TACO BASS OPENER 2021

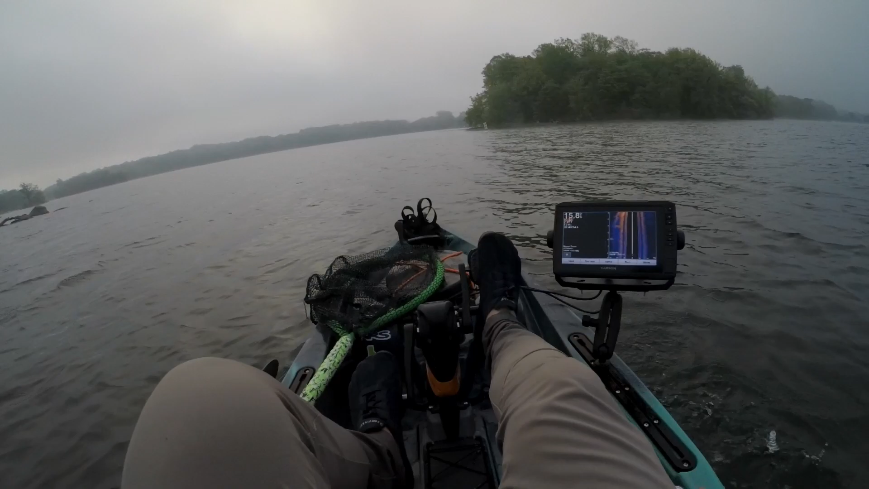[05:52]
And I got this guy. New addition. Hope you guys like it. Hope I can use it. I don't even know how to use this thing yet. It is so eerie outside.
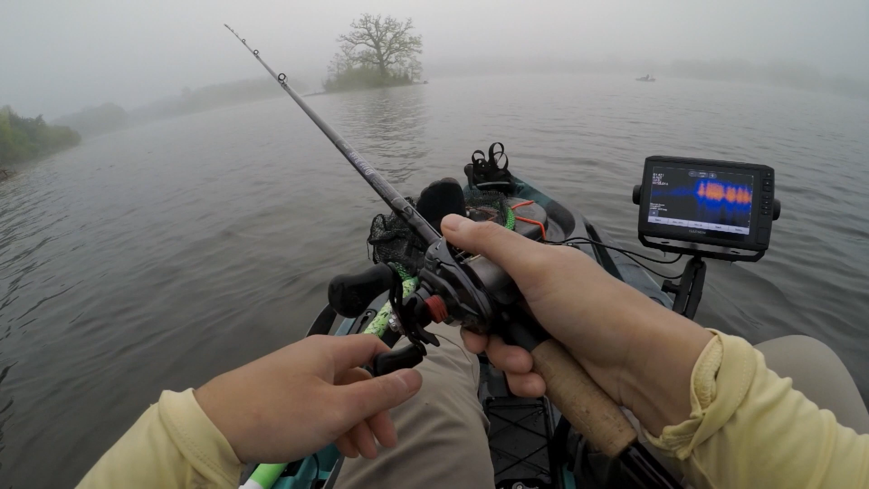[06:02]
You got one? Hey! Popped off? It was a walleye? Oh.